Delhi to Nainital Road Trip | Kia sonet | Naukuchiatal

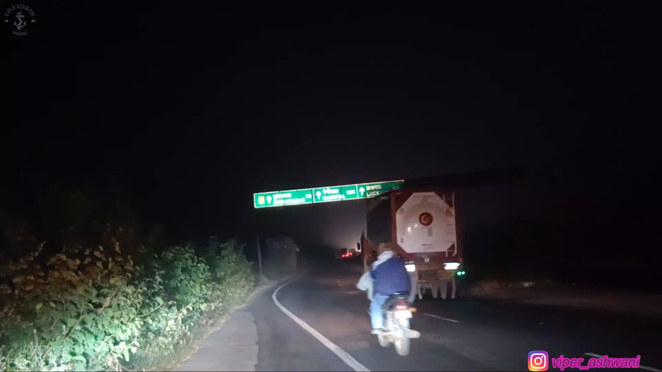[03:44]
नैनीताल अब यहाँ से 206 किलोमीटर है। एज पर गूगल मैप हम 10:30 बजे पहुँचने वाले हैं।